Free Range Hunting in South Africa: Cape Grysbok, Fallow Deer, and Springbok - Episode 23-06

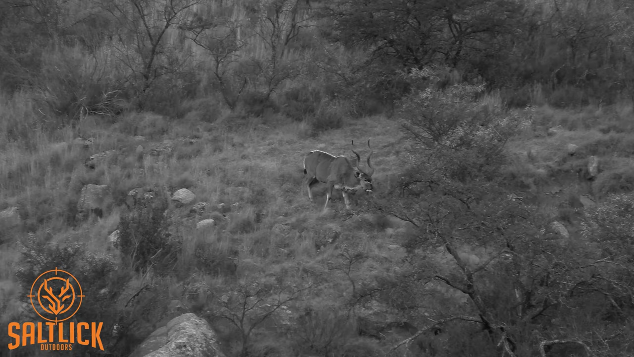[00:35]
On the shoulder. Smashed it. Well done.
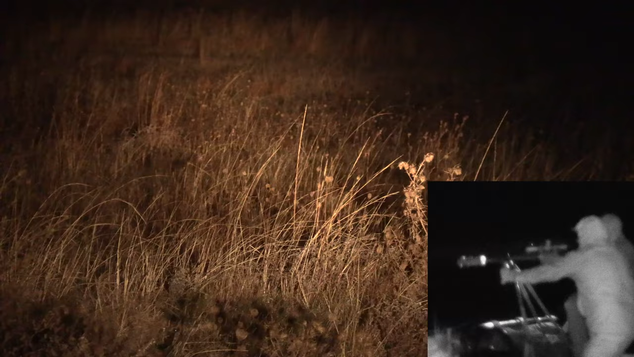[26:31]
Yeah. See him there? Got him.